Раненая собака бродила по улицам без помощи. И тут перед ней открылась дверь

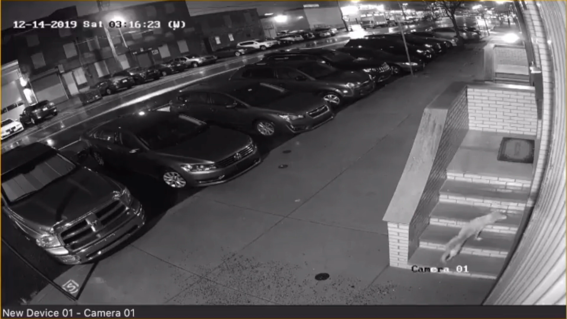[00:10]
И это спасло ей жизнь. Джек Джоникин никак не ожидал, что это произойдет. Он просто проводил спокойный день вместе с семьей и забыл прикрыть дверь до конца.
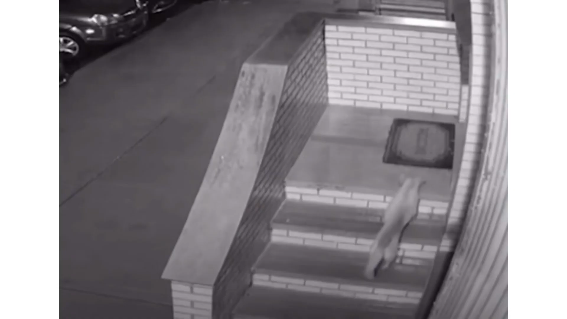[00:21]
Как же перепугалась семья, когда в 4 утра у входа прозвучал подозрительный шум. Джек вышел посмотреть, что такое. Оказалось, что в дом молодой семьи зашла бездомная собака.